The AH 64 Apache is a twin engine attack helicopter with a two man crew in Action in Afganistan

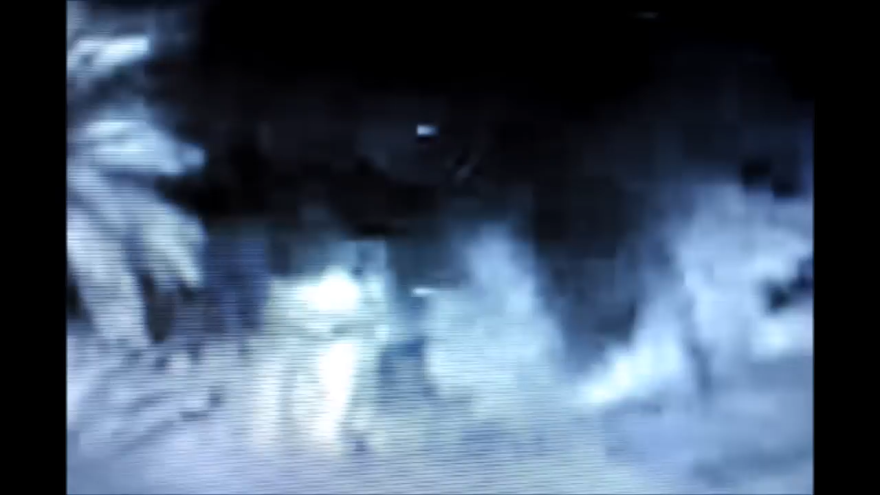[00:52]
right one record line line go ahead roger are you in down for the run on those uh two houses
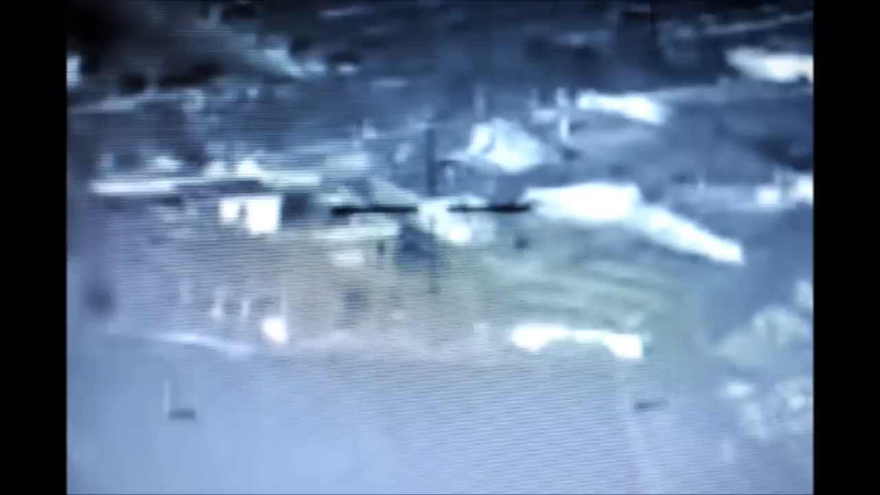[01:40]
and then you can get the greenhouse and start in the aircraft. Yes sir. Won't go up guns after that. But right on the greenhouse. You gotta come on now. Come on. Come on. Come on.
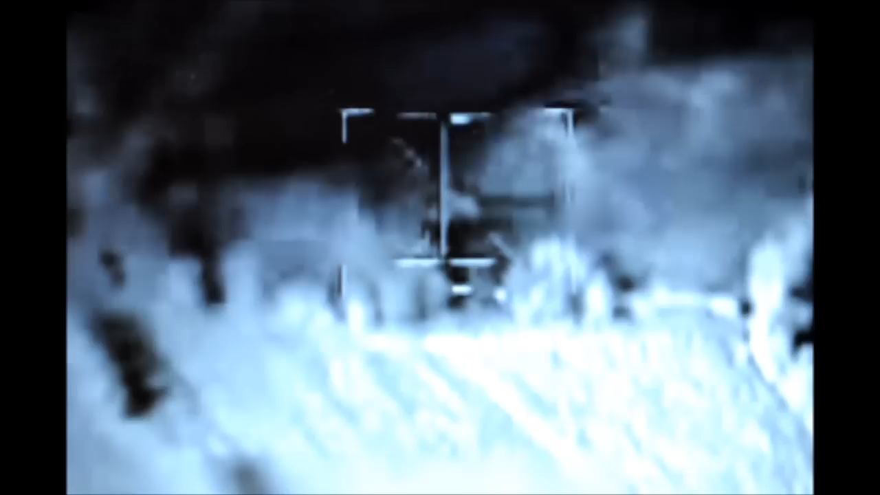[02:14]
Bring them on. Come on. I'm coming in.
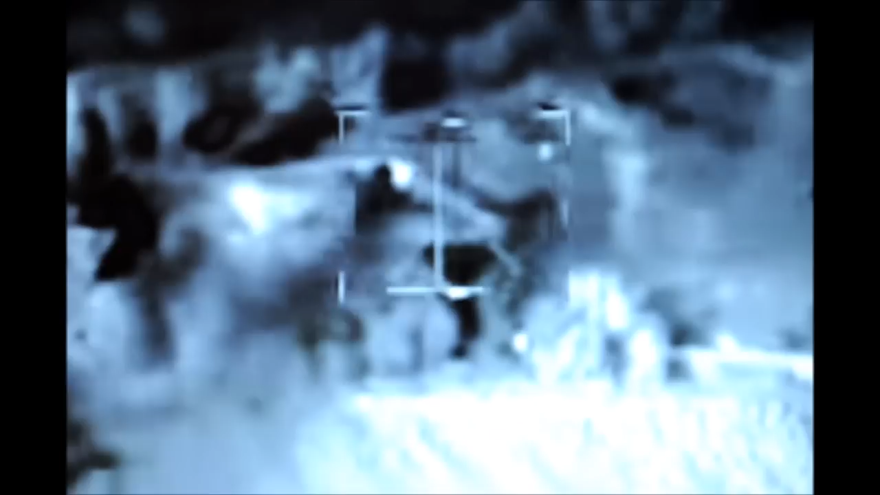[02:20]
That one's gonna hit. Go on.